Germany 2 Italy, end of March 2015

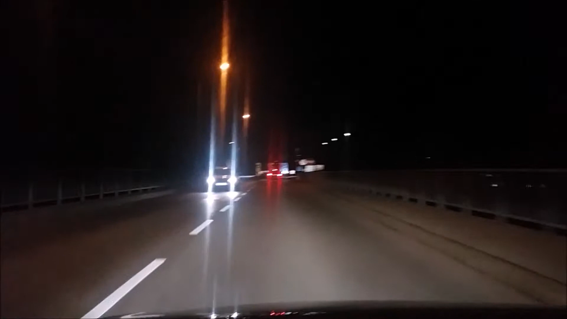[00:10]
E é isso aí, a fronteira. Estamos entrando agora na comunidade europeia. É pra parar? Sei lá, ninguém para.
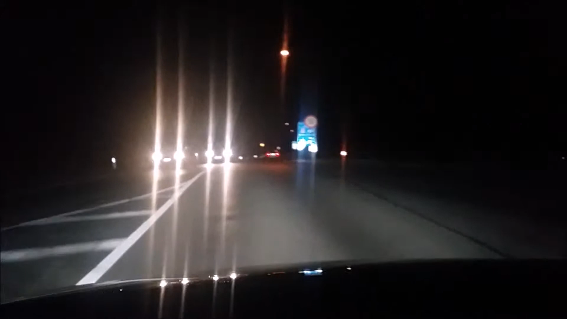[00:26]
Tem ninguém na Gaurieta? Sumbora! É, e daqui a pouco estamos saindo da Áustria para entrar na Alemanha. Hoje o destino é Munique. Vamos encarar. Só paro quando chegar lá. Falta uma hora e... Uma hora e 45 minutos para chegar em Munique.